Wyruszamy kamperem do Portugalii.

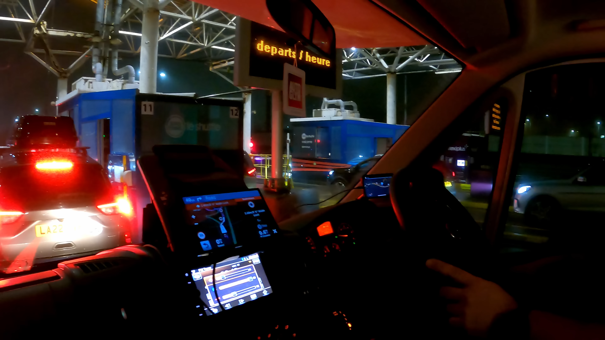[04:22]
Jesteśmy na Eurotunelu. Tak, żeby tylko się połapać, to tu popisać. Bardzo tu jasno było tym naszym motorhomem, żeby wjechać, ale daliśmy radę.